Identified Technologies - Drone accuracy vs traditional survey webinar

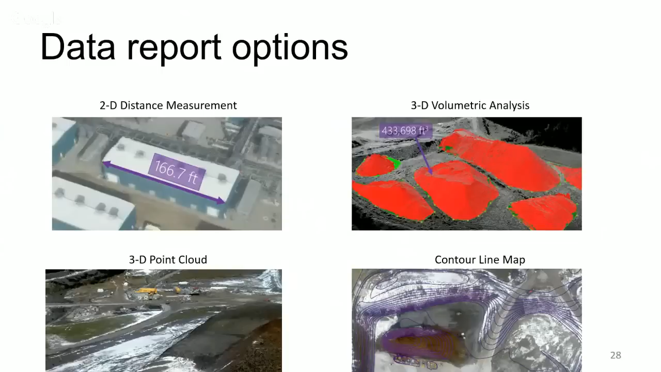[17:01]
precision, 3D volumetric analysis, 3D point clouds, contour line maps, digital surface models, or DSM, orthomosaic overlays, site risk prevention and response, and as-built overlays and inventory tracking.
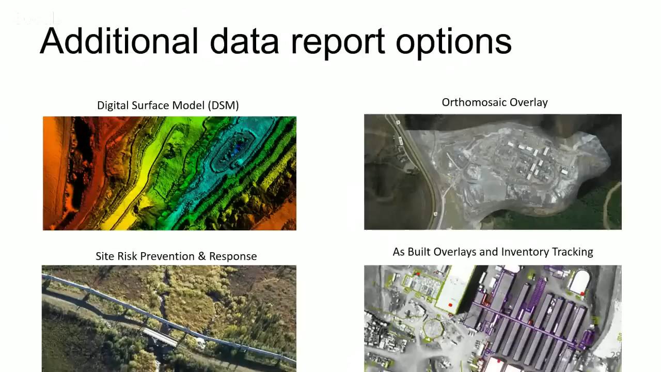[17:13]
I'd like to show you a couple of quick videos just so you can see our system in action.
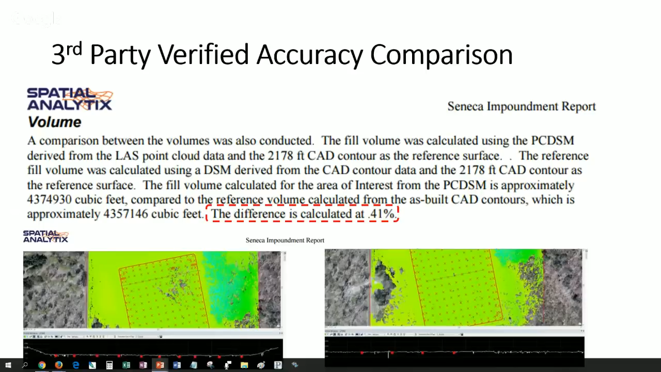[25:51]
But instead of taking roughly two or three months to get the data, the mapping was done in four minutes, and the data was back within a few hours. So, it's really comparable accuracy, still at the sub-centimeter precision level, but you're getting it 60 times faster.